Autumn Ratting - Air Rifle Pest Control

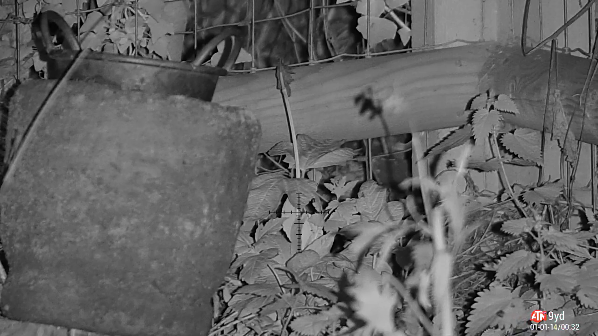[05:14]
and then when you try to get a bead on them with infrared it's really quite difficult because you can't always see them but this one sitting up in the tree totally different story he sits there staring at me so i punch his brains straight through his brown eye okay
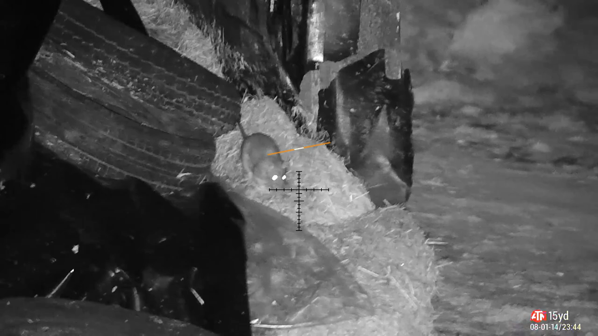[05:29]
let's get back to the dairy farm there's some more rats to clean up there this is over by the silage clamp just here holding the gsp
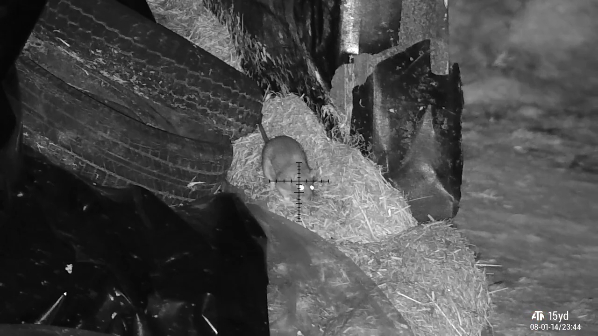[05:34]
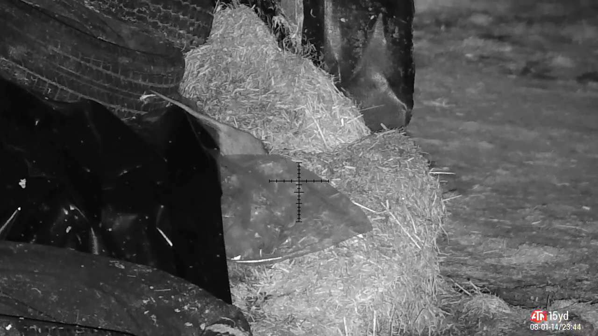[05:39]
what a mess that made look like you're being dragged through a bush backwards
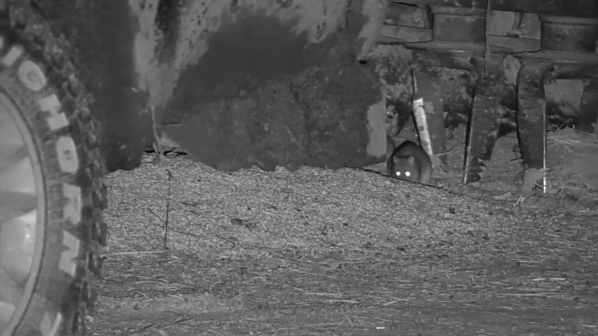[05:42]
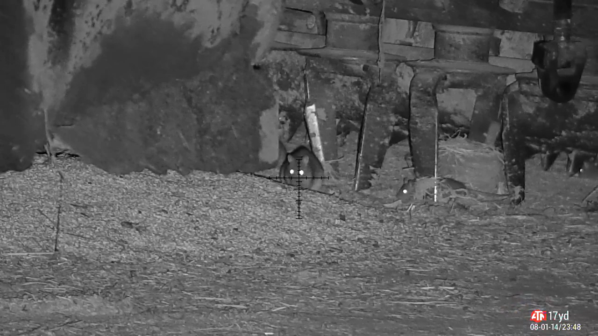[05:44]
over in the main part of the farm we've got a big barn here and it's got a lot of sugar rain and some smoke rain he's at his last he's done sitting there thinking what's up dad that's what's up my father legs on two downs switching both off for the gsb
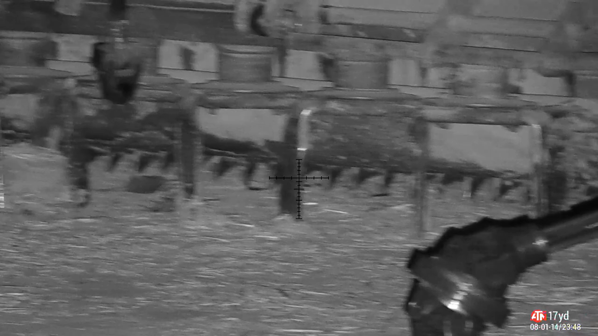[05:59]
there was a third one there but he wasn't made around
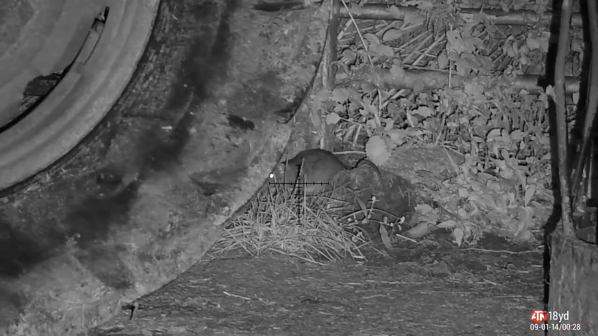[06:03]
he clearly had some other plans unlike this chap right here oh it was a nice easy shot straight down he's not getting back up from that can
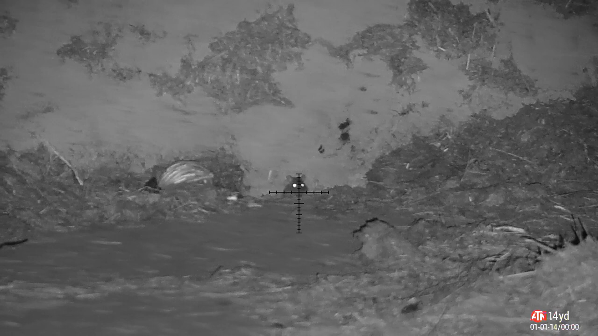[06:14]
you just come forward a little bit funny
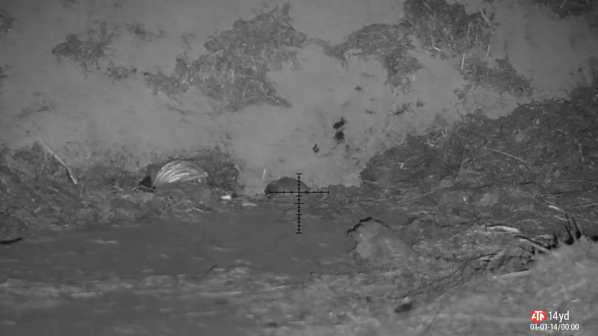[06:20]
what i see here is a lot of activity around this gate that just won't sit still long enough however it's like a bus isn't it you don't get one you get two at the same time just about to commit the shot and they both do a runner one of them however sits down and waits just too long just too long
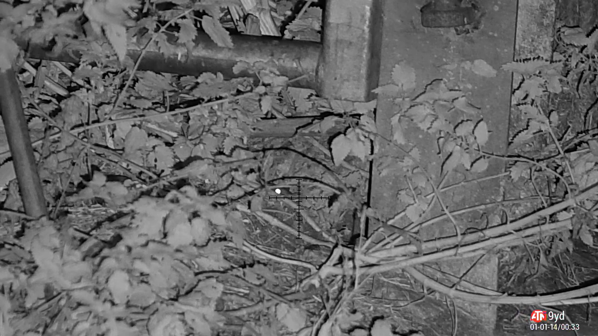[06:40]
you get to just be straight to his eyeball i'm having that yeah i'm having that that was a good shot his buddy's clearly done a runner or ran back to tell his mom that he's uh no longer with us
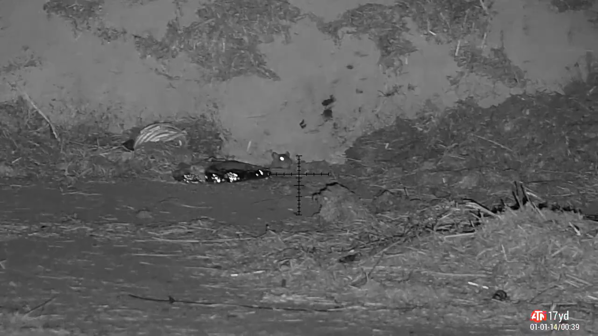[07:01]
whoa hello nosy neighbor this is what you get
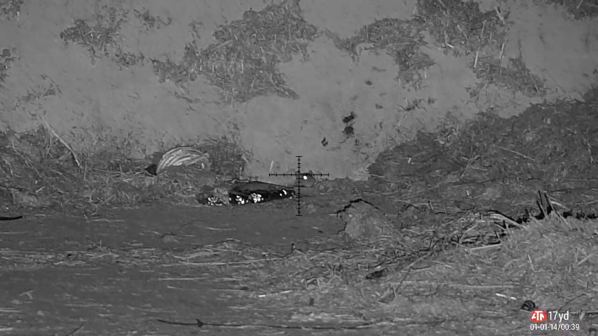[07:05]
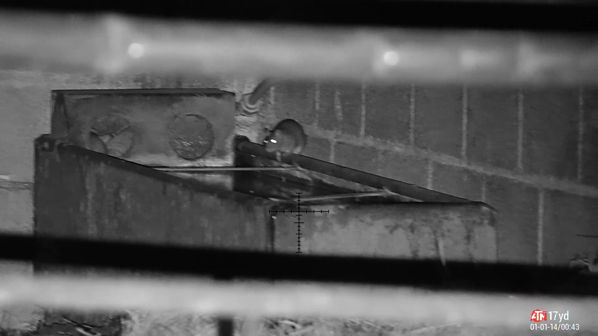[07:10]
fish him out now i'm deliberately delaying this shot because there's a lot of cattle in this barn and i don't want to take a head shot and think to land in the water trough to me have to go in and fish him out what jemmy do is take a high body shot on these they will run off but they bleed out very quickly so i sit and wait i think i'm clever lost me chance
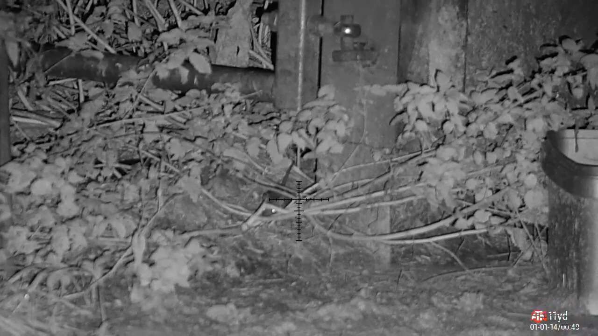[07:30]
if you're looking for your buddy mate he's in a pile by my feet come on come and join him back over by the drill this is where i shot daddy and he's
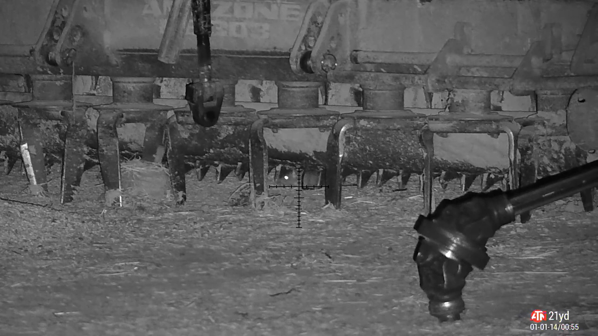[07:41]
youngster i had probably four five six maybe from around here
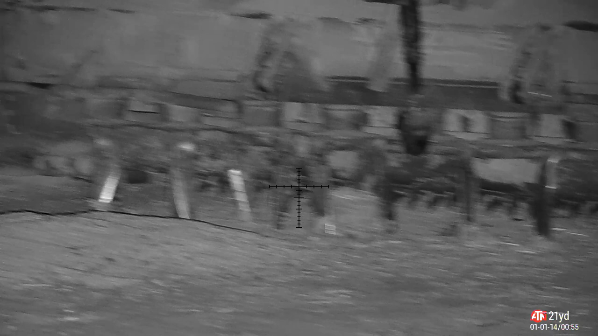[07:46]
they're feeding off that grain and the seed that's on the ground but then they disappear into the machinery and they're an absolute pig to get hold of
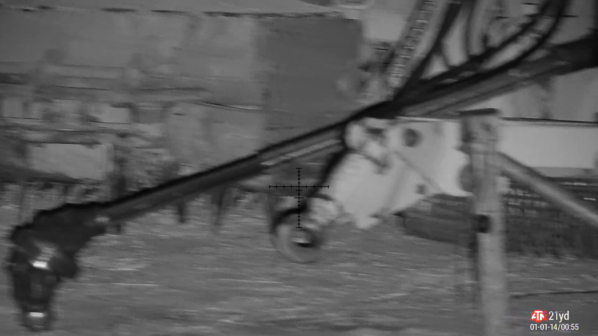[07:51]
you can shoot them but it's a very narrow shot hello maybe this is mommy come to find those two youngsters to tell them off for not coming home for tea well they're over here you can come and join them anyway love oh